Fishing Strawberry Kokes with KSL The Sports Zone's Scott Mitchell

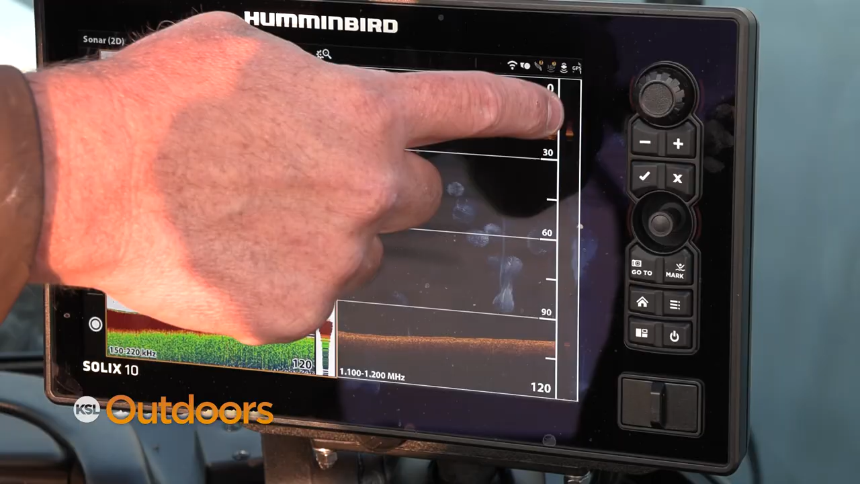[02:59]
That's got to be a bomb.
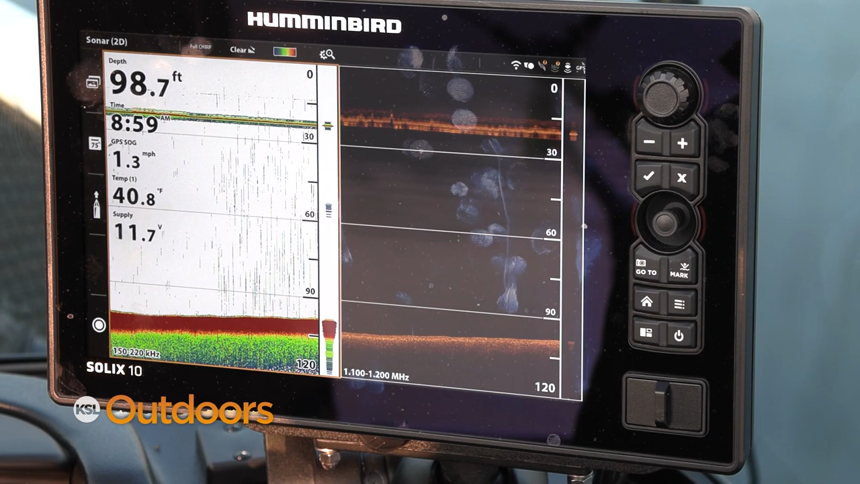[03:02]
On screen: depth 98.7 ft, water 40.8°F, speed 1.3 mph
Trying to figure this panoptics is kind of fun, but you end up watching the screen all the time instead of watching rods.
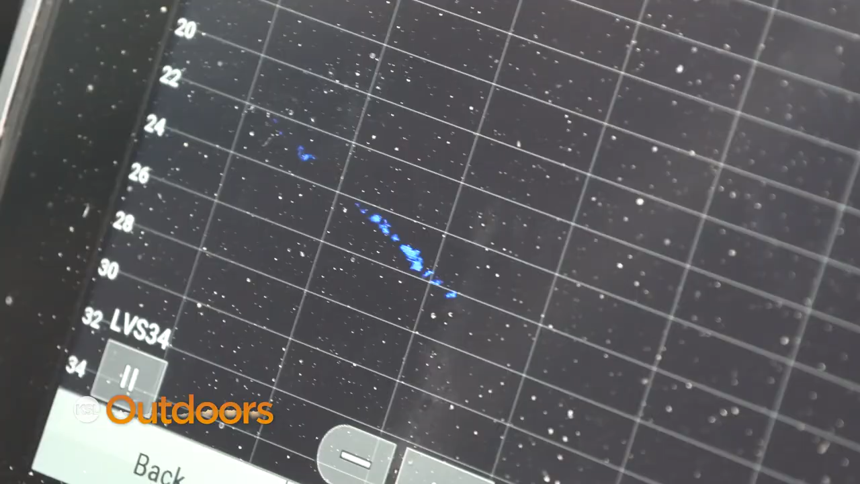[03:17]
Oh, yep, yep. There you go. Get it. Get it, Scott. Get it.